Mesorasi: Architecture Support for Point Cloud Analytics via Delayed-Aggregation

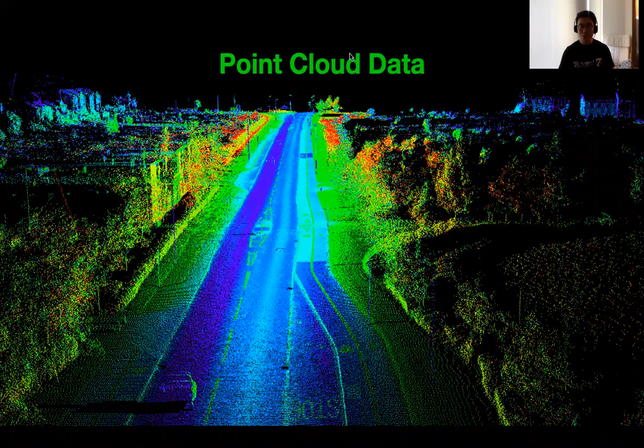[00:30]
Point clouds are essentially sets of 3D coordinates that represent the real-world objects, and they are produced from 3D cameras and sensors.